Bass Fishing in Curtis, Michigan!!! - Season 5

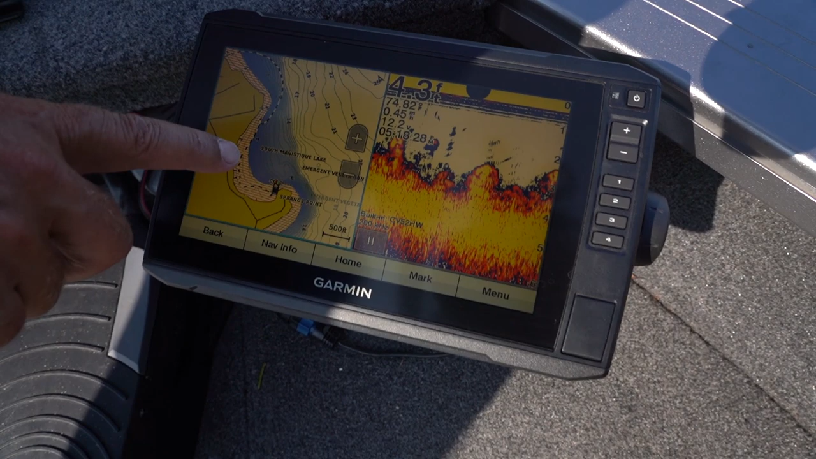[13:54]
Now on our Garmin, what you have to pay close attention to with all of this extremely tight depth lines, it gives you the ability to find those critical spots on points
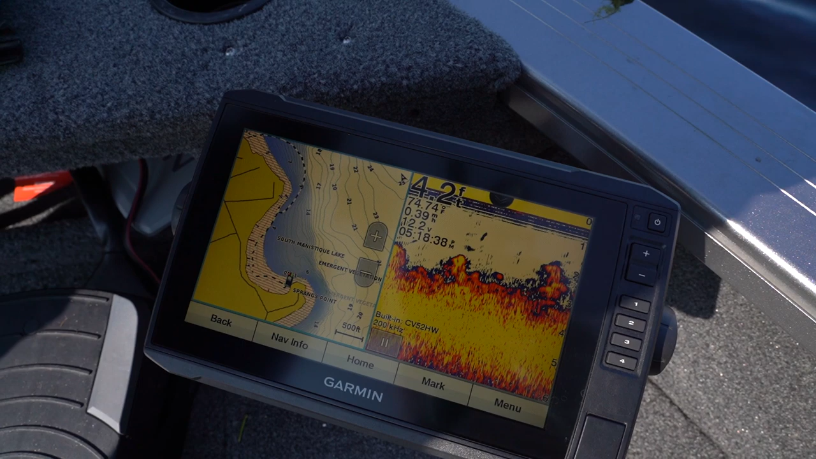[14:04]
and in coves where you already know there's going to be fish because it's got close proximity to deep water. And then also we have it on a combo screen so
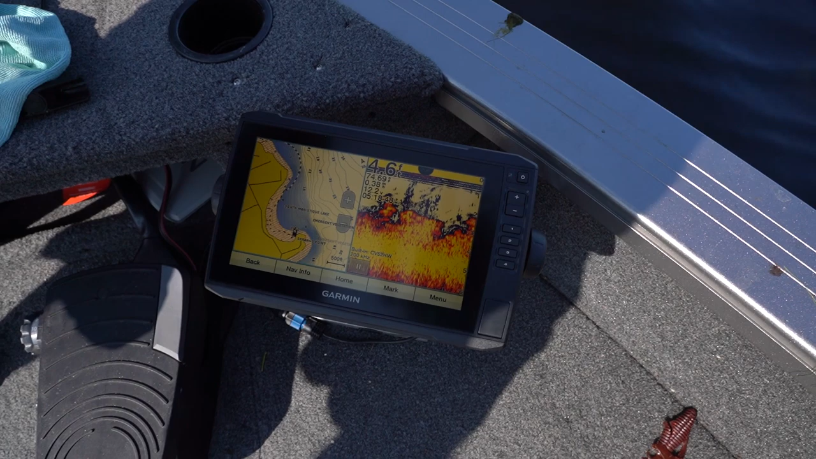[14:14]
you can see that we're over the right type of cabbage weed especially when we're casting thunder crickets.
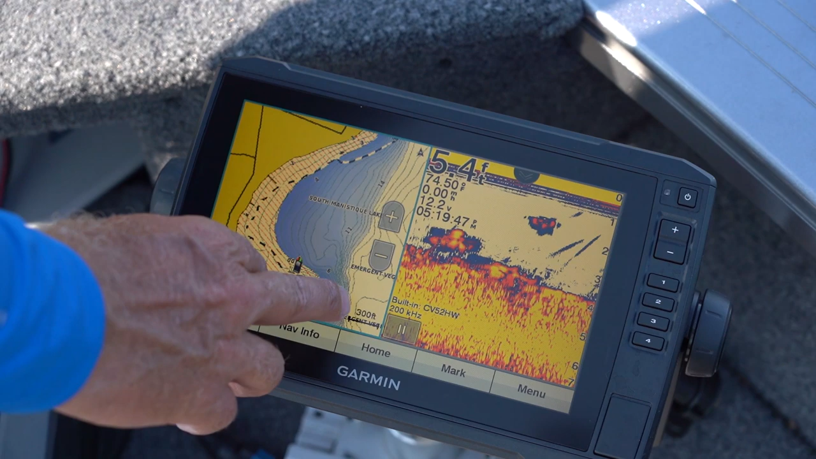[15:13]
We always do this because when we're running out of an area where we think the bite is slowed, you can kind of pay attention to the structure there. Of course, you can zoom in, you can zoom out, you can look for light structures. But I'll zoom out one more time and you'll see right there, there's a finger that sticks out of 7 foot where
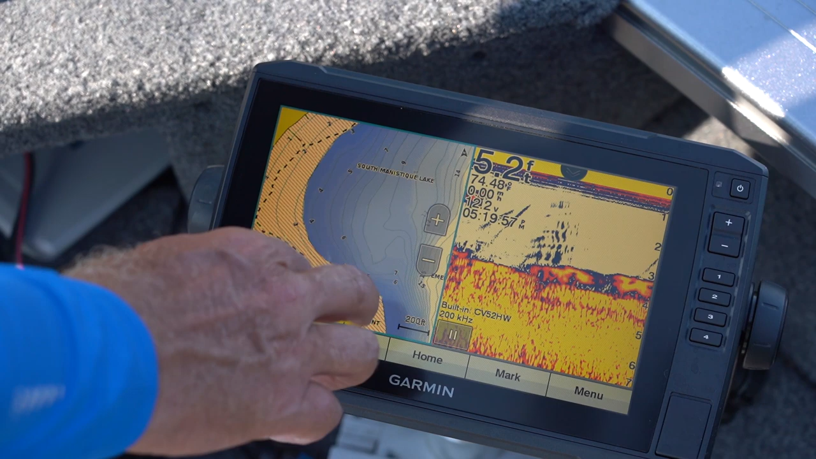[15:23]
On screen: depth 5.2 ft
there's clearly it's going to be some gravel or some sand or hard bottom, and then you have an inside cut.
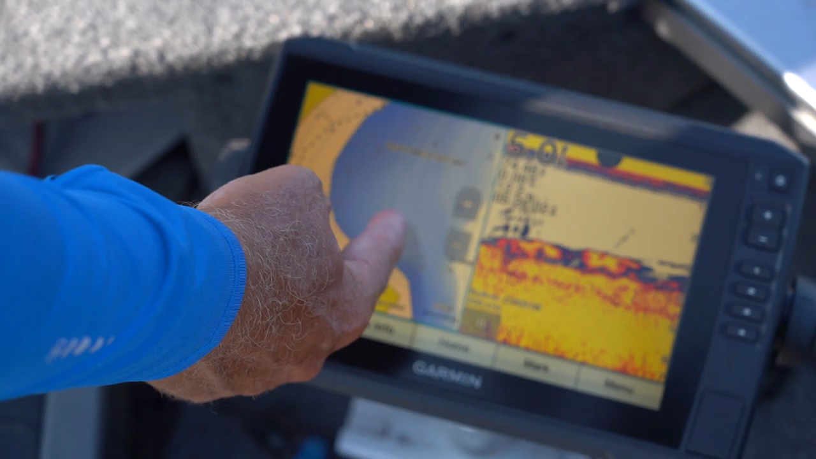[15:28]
Again, these are the types of things you're looking for. Bass, walleye, pike, no matter what game fish you're looking for,